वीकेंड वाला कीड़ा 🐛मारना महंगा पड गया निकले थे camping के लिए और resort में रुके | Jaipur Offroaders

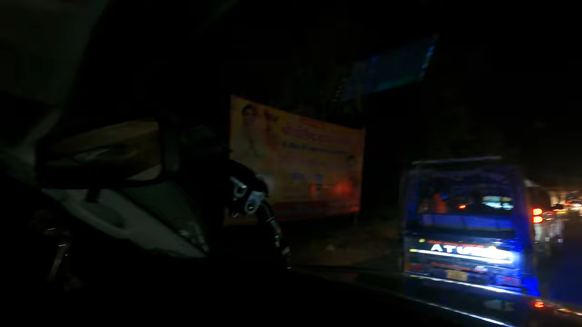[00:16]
धीरेन्द्र शास्त्री आया हुआ है सीकर। राज भाई दब जाएगा बीच में पेड़ और गाड़ी के, लेकिन छोटे का नहीं गाड़ी।
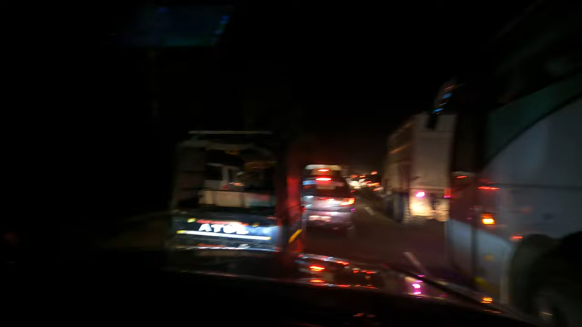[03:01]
ये लेफ्ट साइड की पूरी एक लेन पार्किंग में इन्होंने खराब कर रखी है, और आगे पता नहीं भाई किस चीज़ का ही जाम है, अभी तो बहुत सारा जाम बचा हुआ है।
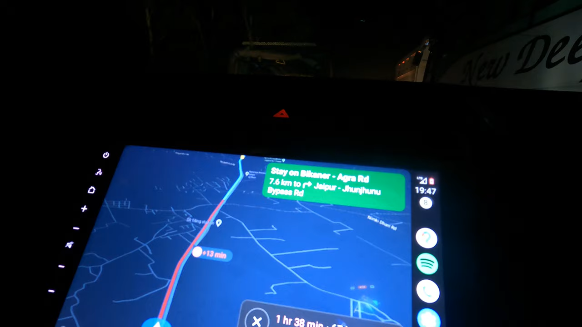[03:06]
ये भाई धीरेन्द्र शास्त्री आया हुआ है सीकर।
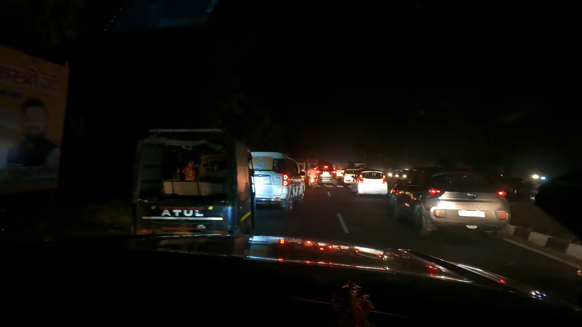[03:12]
अच्छा जी, आजकल बागेश्वर धाम चल रहा है भाई, आजकल मार्केट में लेटेस्ट वही बाबा चल रहा है, ये है पंडाल, वो लग रहा है पंडाल।
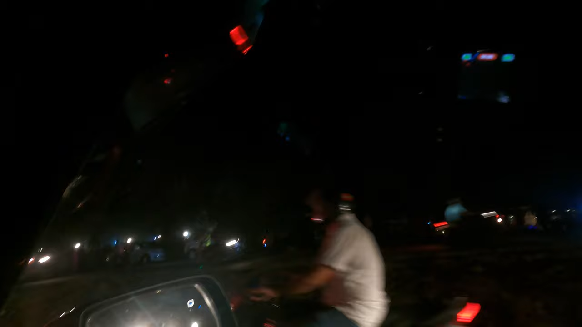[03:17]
साड़ों ने हाईवे कर दिया जाम पूरा,
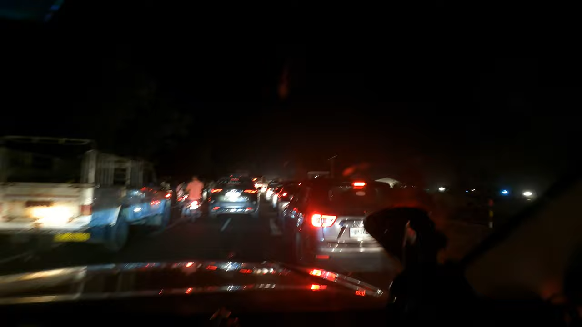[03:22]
और आने वाले चूतिए इतने बड़े हैं, मैं उनके लिए तो क्या ही बोलूं भाई। इस तरफ है बाबा का पंडाल, यहाँ जो पब्लिक आई हुई है ना भाई, पब्लिक भाई साले घर पे रोटी नहीं बना के खिलाते होंगे अपने आदमियों को, लेकिन यहाँ जरूर आई है, इतनी पब्लिक है देखो।
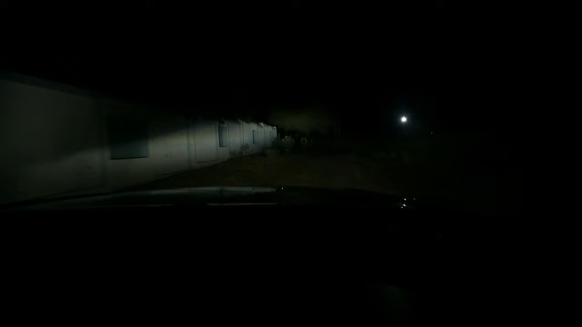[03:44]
तो ये हम पहुँच गए आंगन रिजॉर्ट, और ये वही रिजॉर्ट है जब हम आरजे वाईसी वालों के साथ आए थे। देरे में क्या बड़े यूट्यूबर दिखाई नहीं देते, ये दिक्कत है।